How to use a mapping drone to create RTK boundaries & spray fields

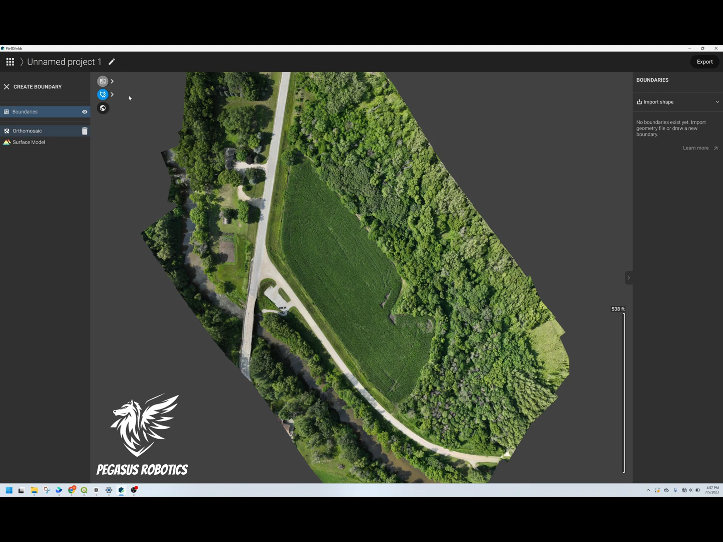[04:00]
Okay so now our map is done processing. All we have to do is outline our boundaries. So we go to boundaries we can click up here and click the boundary there and then this is where the mouse and the scroll button comes in.